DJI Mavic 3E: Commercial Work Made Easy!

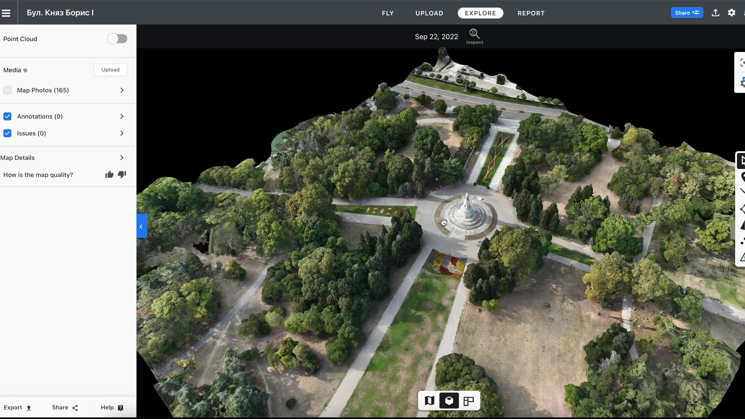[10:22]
quite a lot of detail of course this was just a quick demonstration if you really want to have as
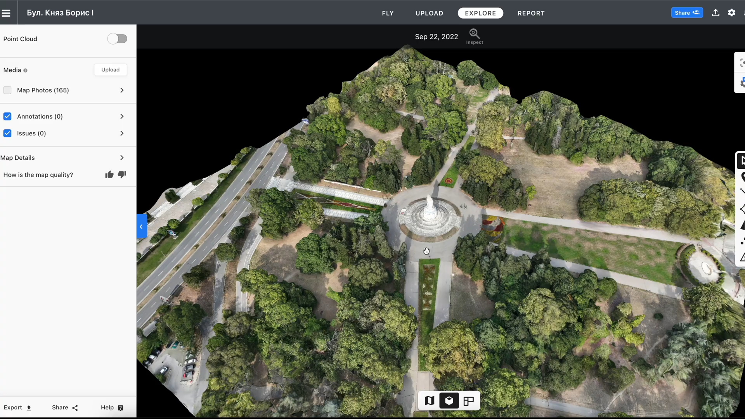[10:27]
much detail as possible you can create a more in-depth mission
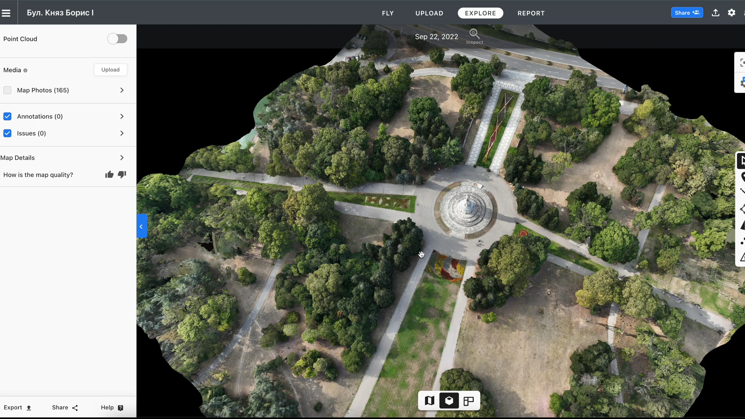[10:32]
that will just take a little bit more time take a lot more photos just to make sure you have enough detail from every possible angle that you like but it's great that we can still zoom